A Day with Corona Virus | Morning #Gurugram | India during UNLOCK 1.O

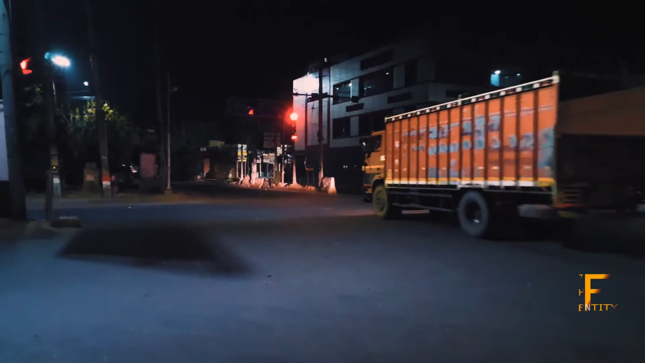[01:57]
सूना चौक इलाल अभी आप देख पा रहे हैं कि सुबह सुबह का समय है और थोड़ी बहुत चहल पहले जो लोग
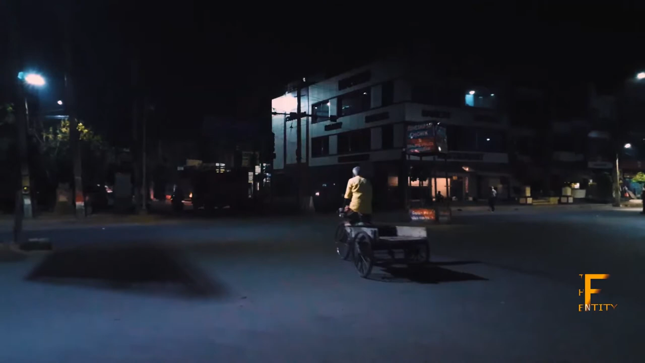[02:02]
रोजगार के लिए अभी आप देख पा रहे हैं कि गाड़ी लेकर जाते हैं मंडी की तरफ कुछ लोग भाग रहे हैं तो
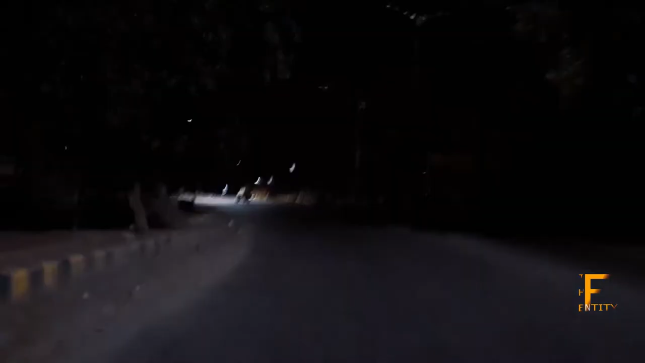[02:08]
इसके बाद सीधा हम गए खांटसा मंडी खांटसा सेक्टर 10 में दो मंडी है